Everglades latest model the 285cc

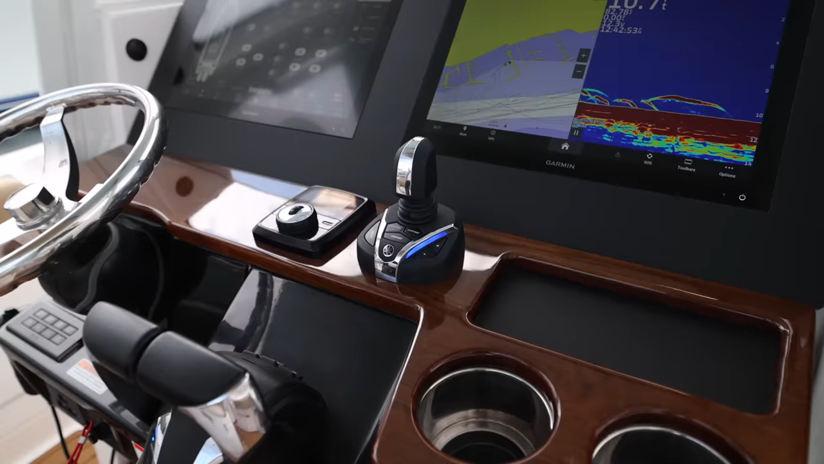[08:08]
Allen, additional features, it almost looks like a 455, doesn't it? It sure does. Just like a little ice cube. Miniature 455.
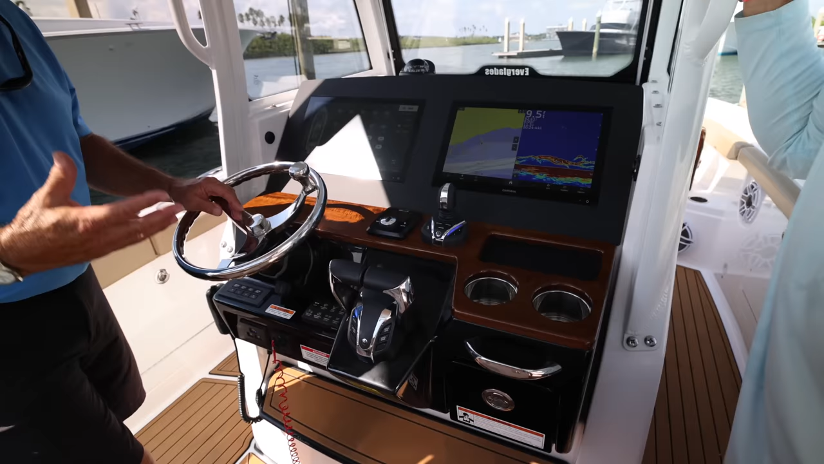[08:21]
So we've taken that same concept and put it in this model too. So two Garmin, 18 inch Garmin's, that are there standard. Nice little pad here for your cell phone or whatnot. Great visibility all the way around. With our digital switching, if we want the window down, we just push it down.